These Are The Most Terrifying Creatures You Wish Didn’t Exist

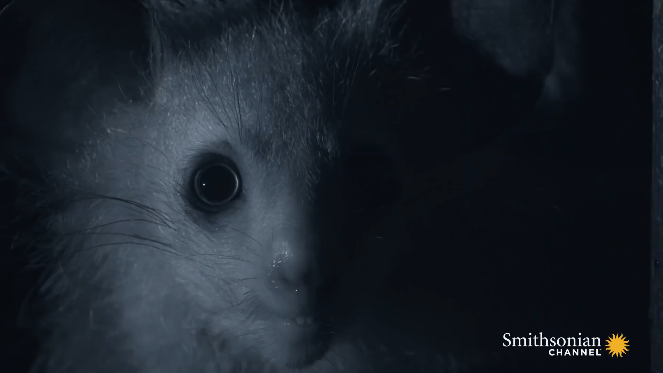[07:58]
This lemur from Madagascar is the largest nocturnal primate and has the world's brightest eyes, longest fingers, and ears like bats.